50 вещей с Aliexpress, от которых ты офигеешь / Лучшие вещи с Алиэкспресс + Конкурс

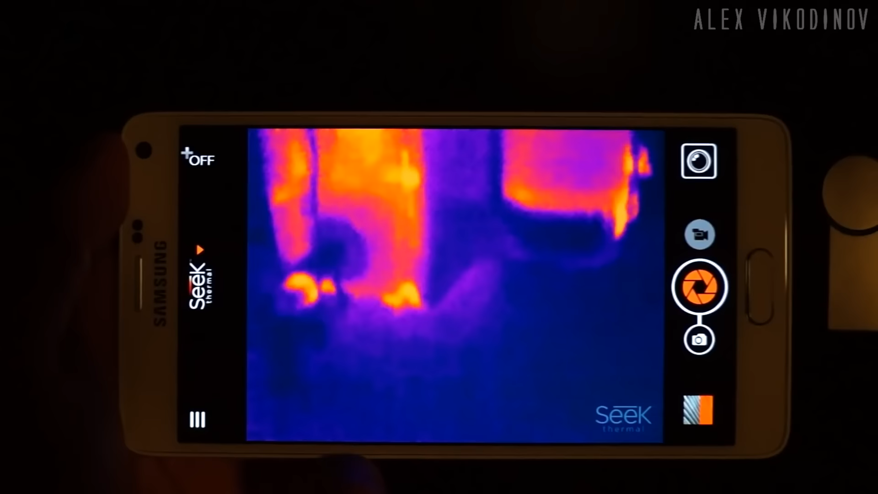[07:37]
Каждому температурному диапазону соответствует свой цвет – от оттенков синего для холодных областей до ярко-красного для горячих.
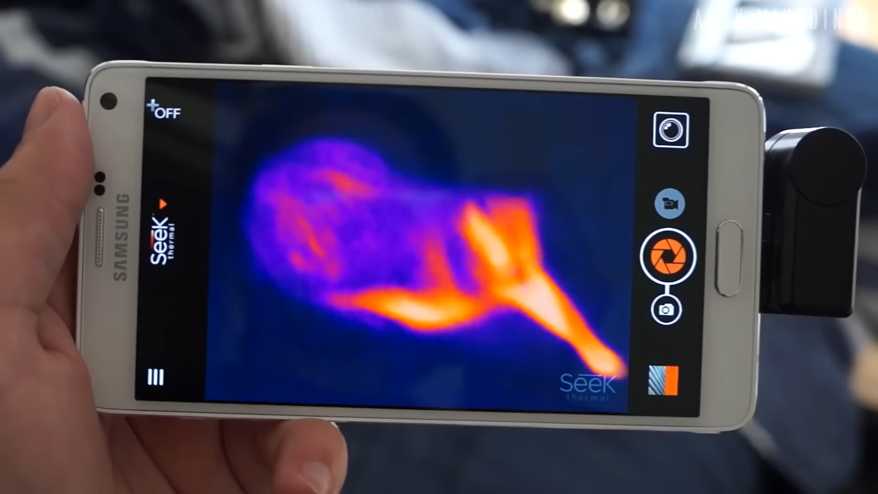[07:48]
Любой объект во Вселенной излучает тепло в виде инфракрасного излучения.
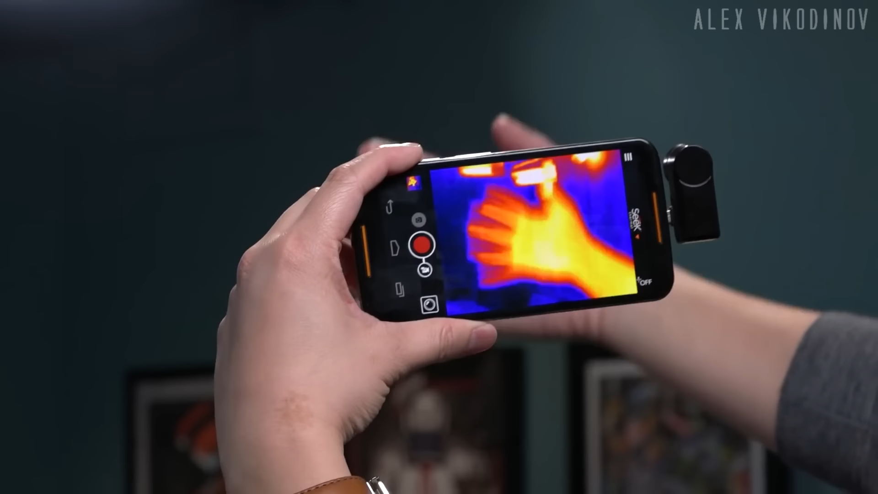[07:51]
Подобно тому, как фотоаппарат через объектив фиксирует цвета и свет,
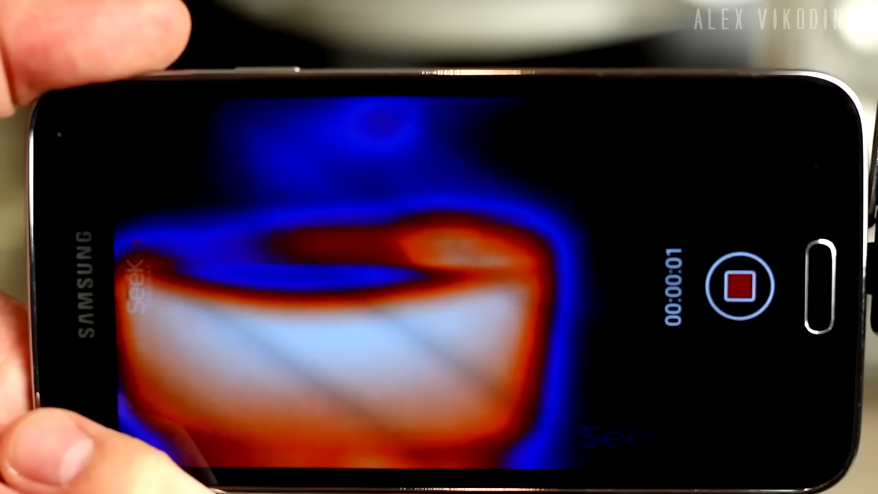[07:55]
тепловизор улавливает инфракрасное излучение и с помощью специальной матрицы на терморезисторах создает его подробное изображение.